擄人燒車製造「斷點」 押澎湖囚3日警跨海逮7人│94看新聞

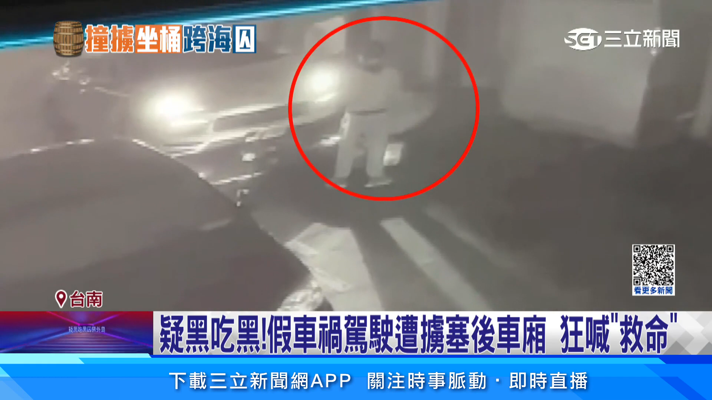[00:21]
把車給放倒駕駛覺得奇怪下車查看結果後方出現另外的男子他動手把駕駛拖到轎車後方硬把人塞進後車廂要發救人我們